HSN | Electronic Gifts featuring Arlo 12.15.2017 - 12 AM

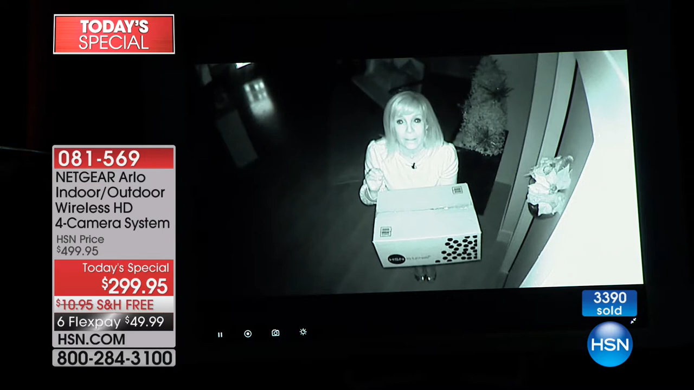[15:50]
And do you see how it almost illuminates the area? It does, actually. Boy, you can see that package so clearly. Look at the labeling. I don't know if you can read the label. Oh, for heaven's sake. But think about it. If somebody came up to your front door or your back door, maybe if they had a logo on or something on their hat, a tattoo, you'd be able to identify them. Not only that, Shannon, but it starts to record. So, it will record in night vision. It has one of the best night vision cameras that's on the market. And you can take those recordings and you can give them to the police.
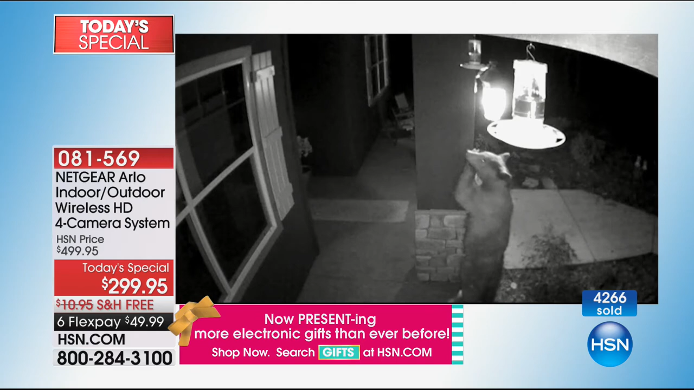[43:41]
whether it's presents or packages or people or property that you're protecting, to me, it's one of the best purchases I've made here at HSN. It really is. So, Julie, talk about the record time and what's free and the library and all that good stuff. Okay, we'll show you in the app. Remember, all you need is Wi-Fi in your smartphone and you download the app and you can view all four cameras at the same time. So, you can view it on your phone.
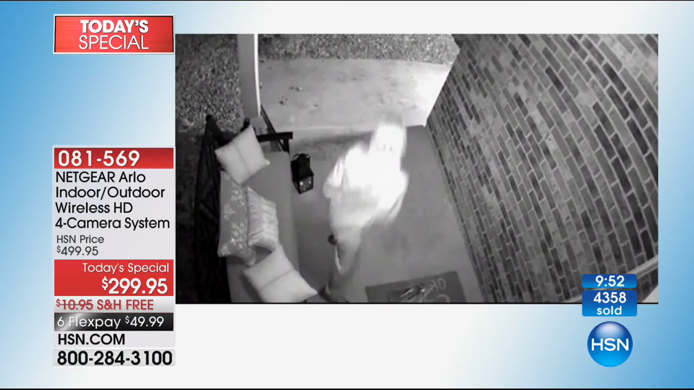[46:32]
Because the big deal right now, it's the holiday season. Packages are getting stolen off people's porches.